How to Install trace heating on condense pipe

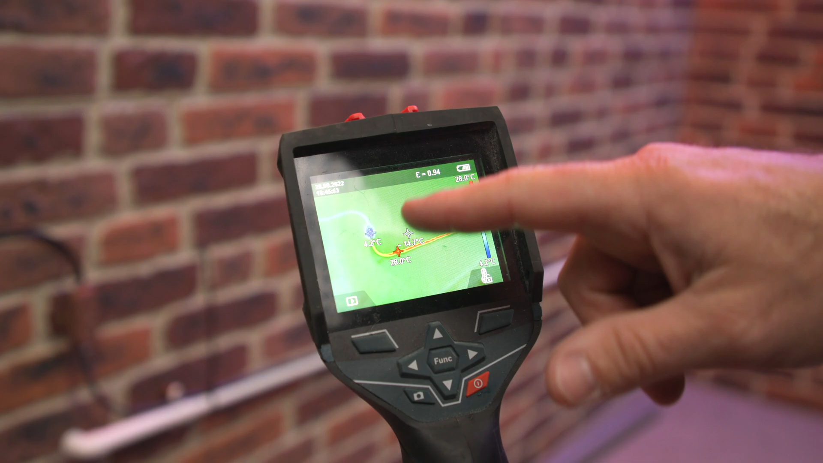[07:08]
So if you look there, this little blue dot here is the actual, that's at four degrees now. But look, that is reading at 26 degrees, and that is what's running.
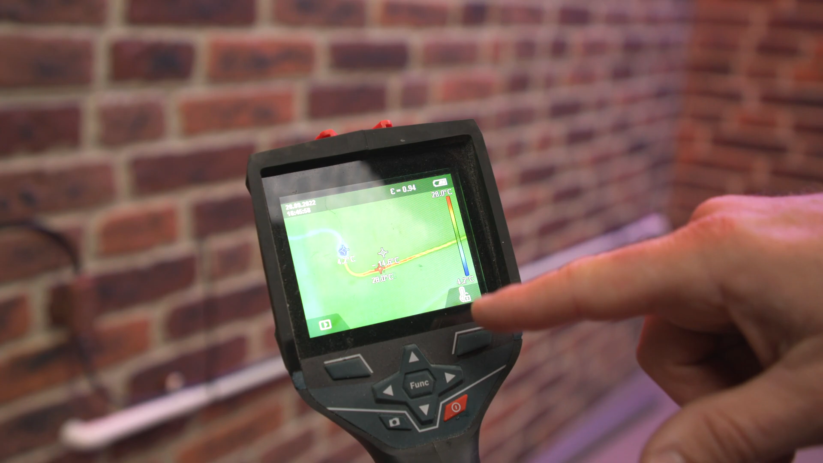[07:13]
That trace heating there is what's running all across along here now,
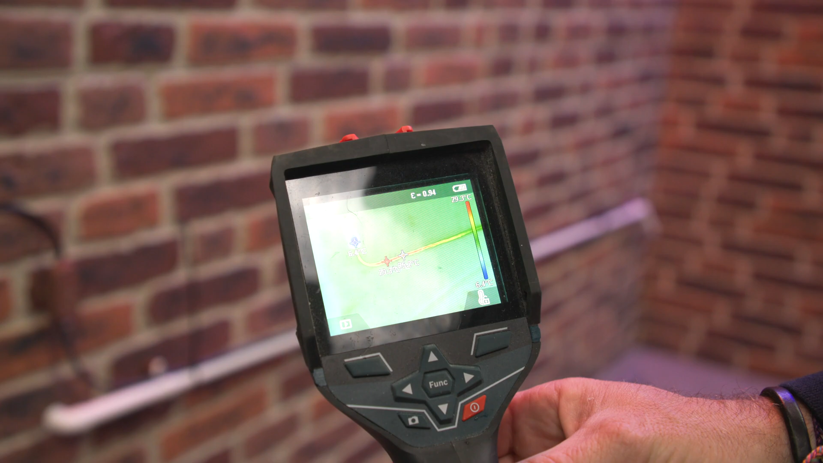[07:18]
because the thermal camera can see that heat. We're not giving all that heat to the pipe, are we? We're actually getting rid of it, and we can see that because the thermal camera can pick it up.
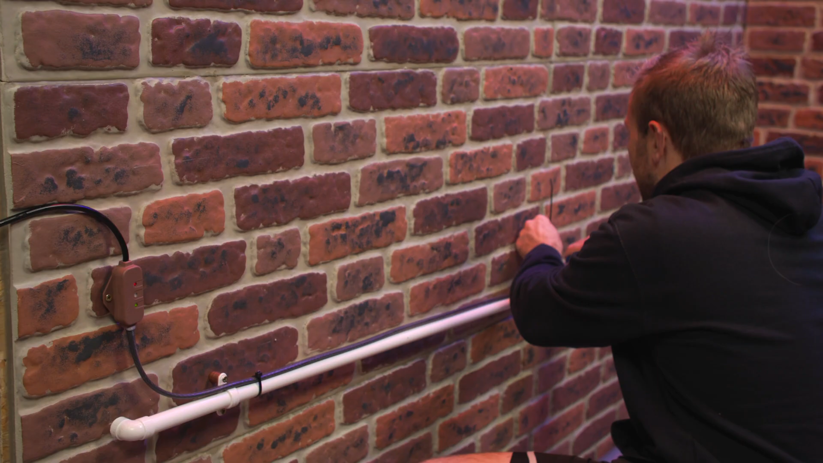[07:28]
If we put on our little bit on here, okay, you're gonna see that first little bit there, but I just want you to take notice.
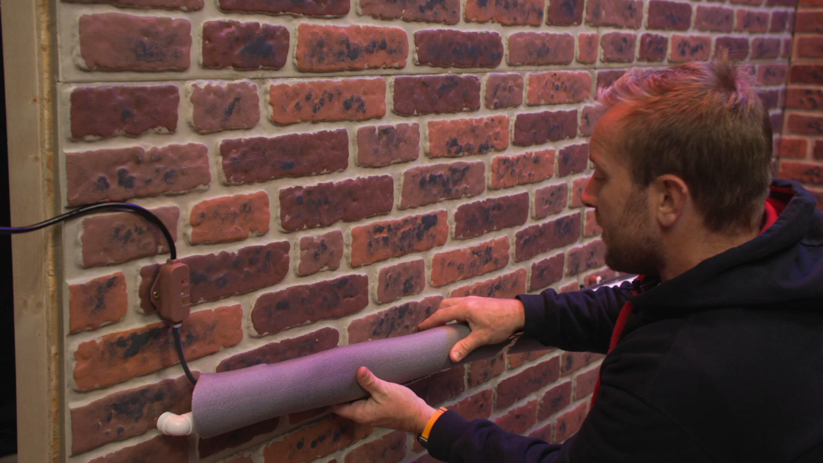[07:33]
Once we put this on, you won't be able to see that heat anymore.
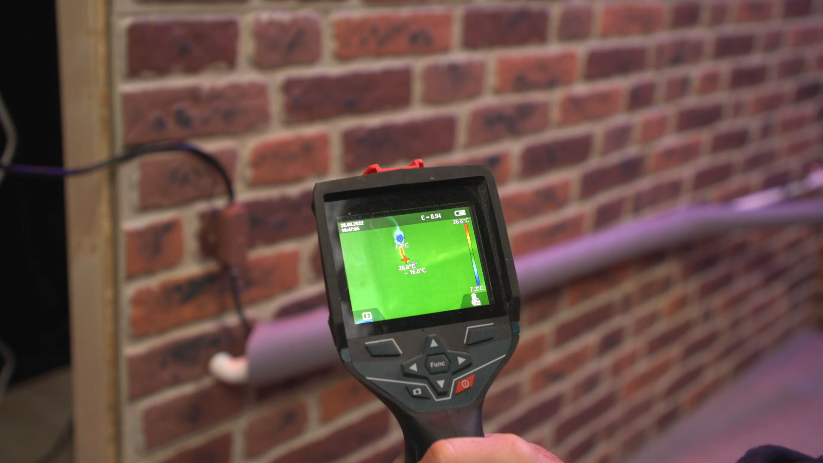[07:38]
Look at that, that light now has completely disappeared, apart from the little bit of wire that's sticking up.
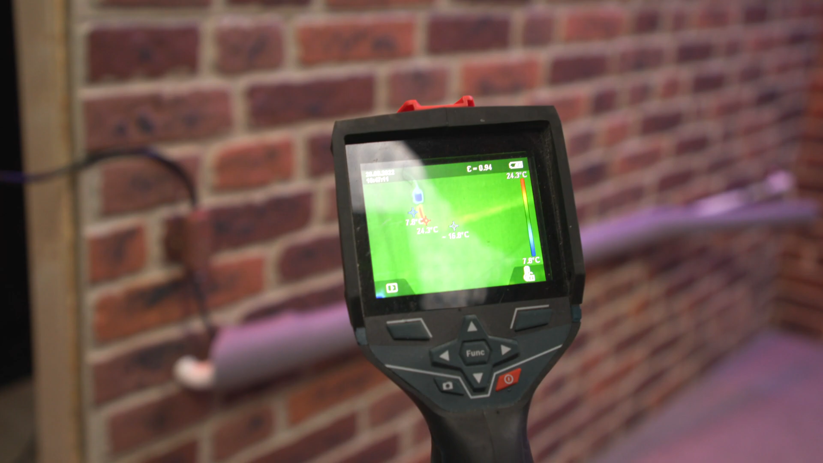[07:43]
On screen: scale top 24.3°C
It's always one of those funny things in the world of plumber parts. You kind of say about stuff, but a good way of proving it is to use a thermal camera.